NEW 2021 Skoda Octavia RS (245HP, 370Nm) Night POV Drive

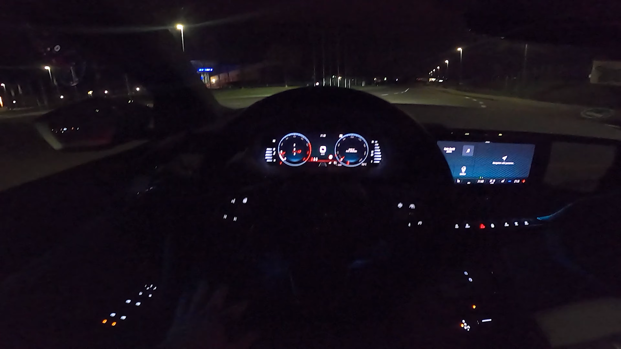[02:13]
all the sounds that you hear or nearly all the sounds that you hear in this car that sound like engine sounds are sorry to say fake but um i think they sound pretty good they sound very angry and uh i like it at first we switch the driving mode to sport you have echo comfort normal and sport we
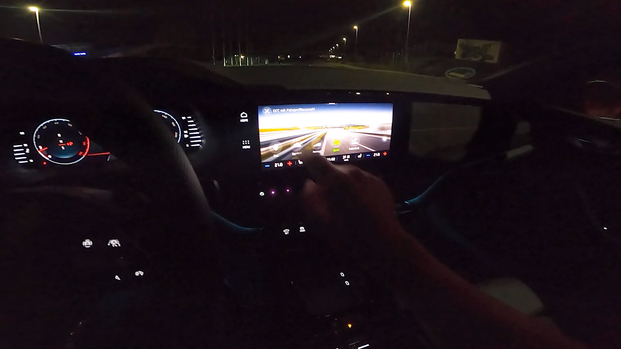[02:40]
will start in sport and uh let's give it some revs so unfortunately you hear almost nothing from the outside
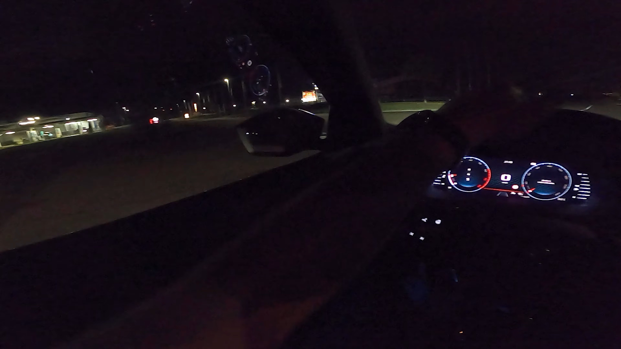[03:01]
which is i don't like that very much
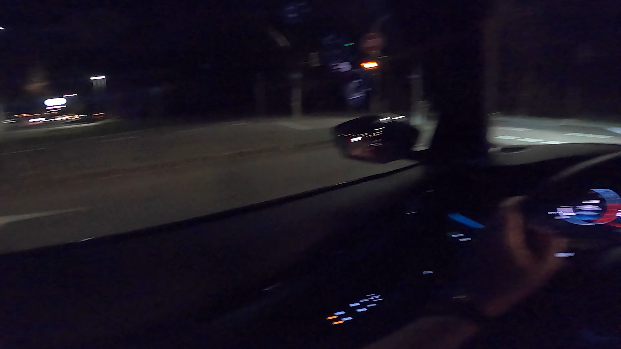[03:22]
what i really like about the all-new octavia not only this rs model in particular is the big center screen the system on here runs very fluently and it feels like it's running even more fluent than for example in the all new golf 8.
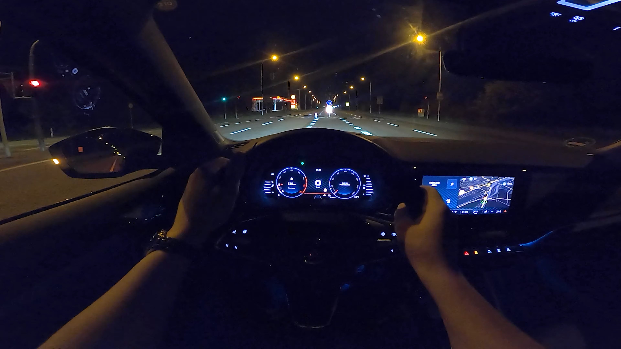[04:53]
ah what a pity let's have a look at the all new virtual cockpit here in the octavia
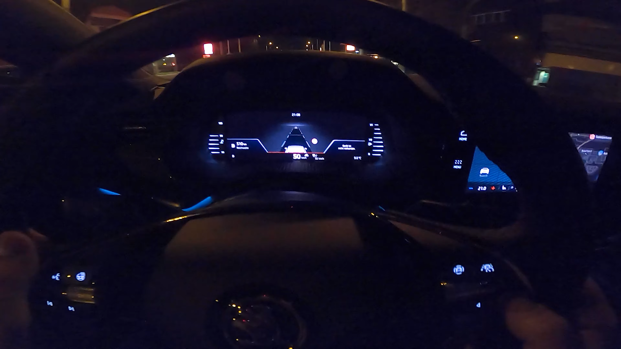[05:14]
rs what you can see now is the view for all the assistance systems with the
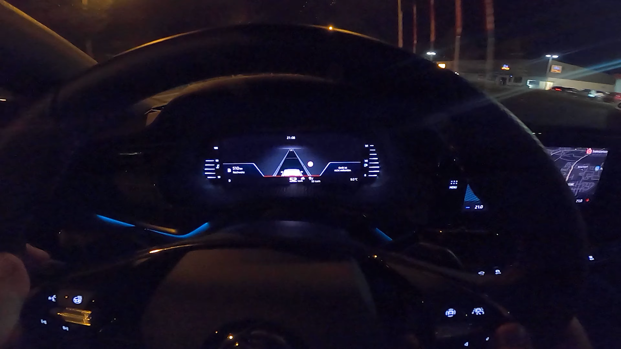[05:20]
big travel assist the new travel assist like in the passat or in the golf 8 as you can see there is no vehicle in front of me
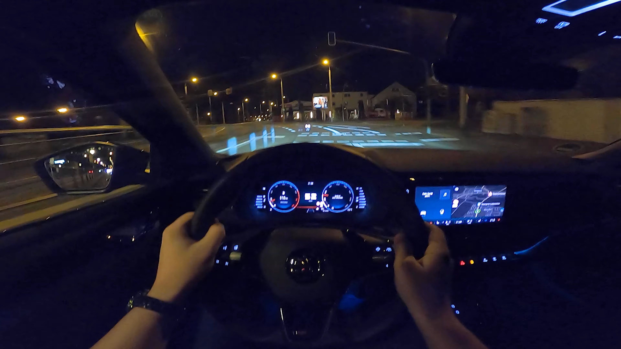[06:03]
so let's switch back the driving mode to sport because i mean this is an rs model and listen to this sound generator feel free to write a comment how you like the sound of this yeah artificial sound
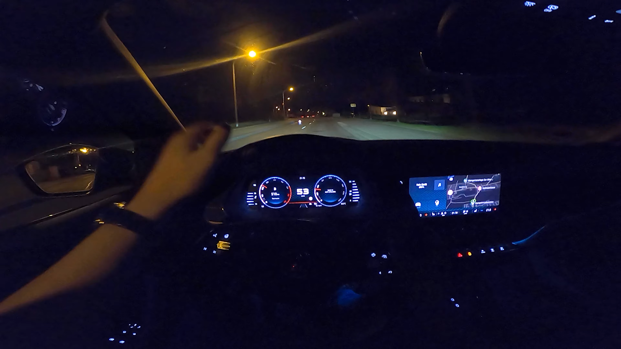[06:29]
generator i think it sounds pretty good it does not try to be like a v8 or a v10 or something like this it just sounds yeah hard to describe it sounds good it sounds very full but in some moments like when i'm driving in the city like this i think it's a little bit too loud
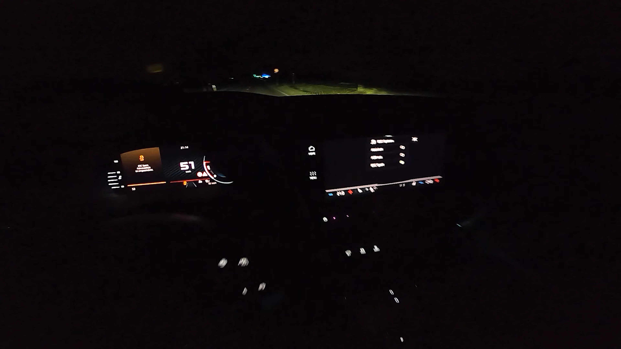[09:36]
okay driving mode is sport and let's have a little spin on the autobahn
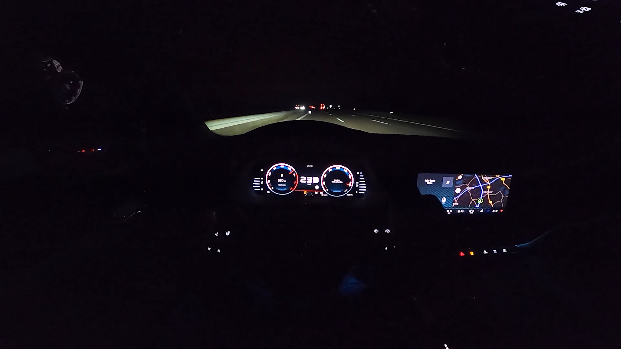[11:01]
245 ah can we do 250 yes 250 and this is the maximum speed that the all new octavia rs will go so let's break down again relax relax let's switch the driving mode back to comfort